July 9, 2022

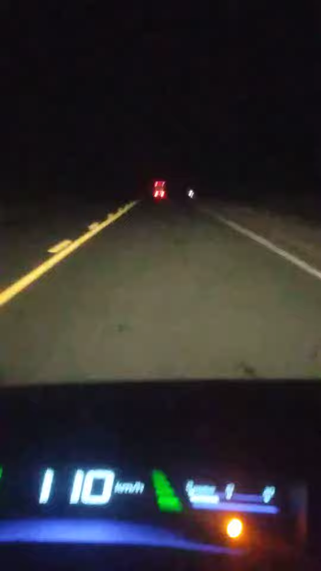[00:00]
This is me driving back from Sault Ste. Marie at night. It'll be an easy drive. It's easier to drive at night because there's less idiots out here.
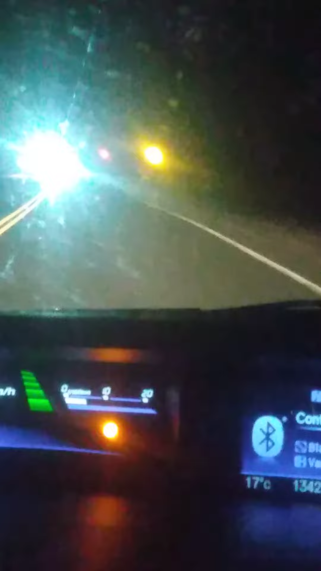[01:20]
That's for sure. You got idiots like that who have their fucking high beams on. Again, we're in Ontario though. All I've made as much as I hate Alberta, they do have driving etiquette on the fucking Trans-Canada Highway. So I'm just going to leave my high beams on. I think I already do actually. I already have them on so I guess I was the bad guy there.